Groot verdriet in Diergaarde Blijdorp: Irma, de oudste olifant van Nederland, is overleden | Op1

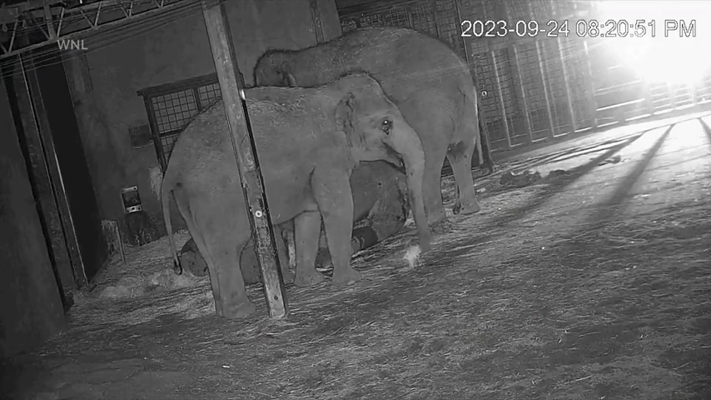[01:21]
Want wat er dan gebeurt met die olifanten en hoe ze dan afscheid nemen... Dat is eigenlijk wel heel mooi om te zien, hè? Dit zijn de camerabeelden daarvan. Nou, wat zien we hier? Dit was van gisterenavond.